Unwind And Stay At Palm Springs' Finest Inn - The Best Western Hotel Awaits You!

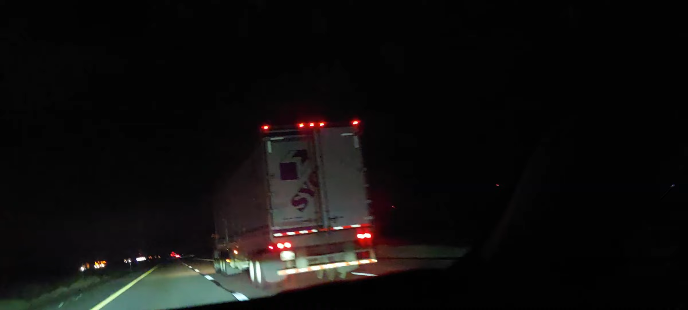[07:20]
looking at the trucks on the opposite road that's what i mean by a lot of trucks